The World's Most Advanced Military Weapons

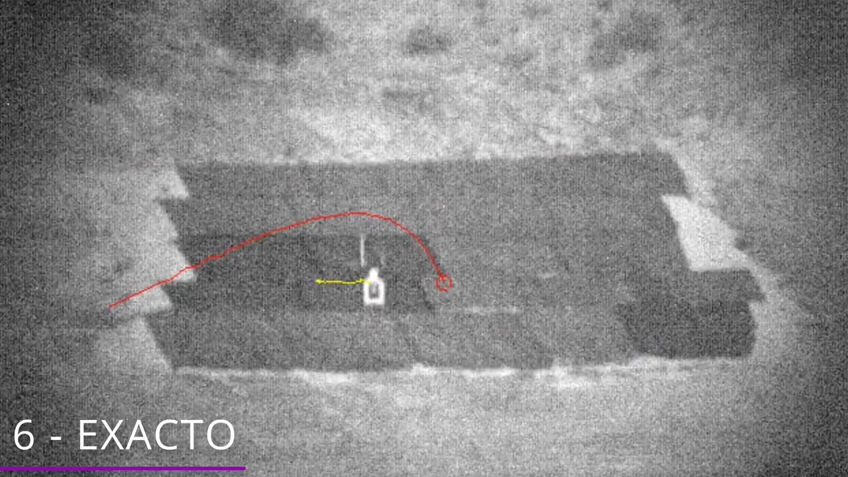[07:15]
The system tracks targets and guides the bullet in flight,
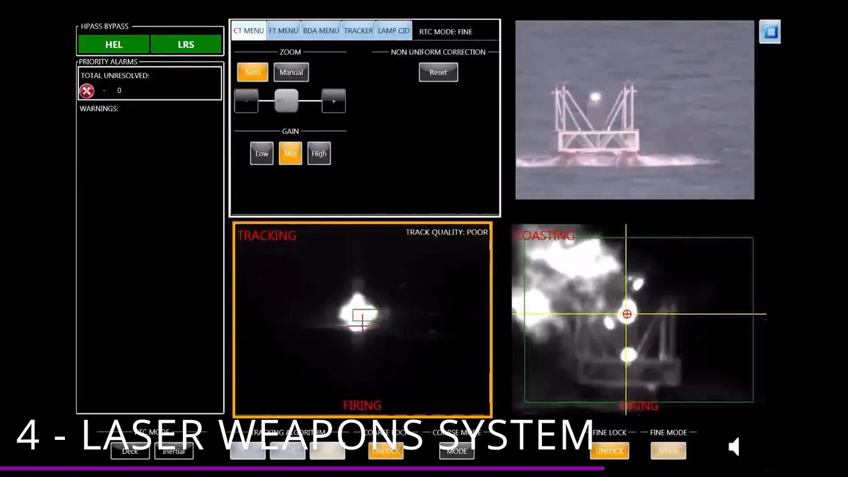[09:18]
Boeing had to create a complex tracking system that could detect and track a very small drone moving at low or mid-altitude.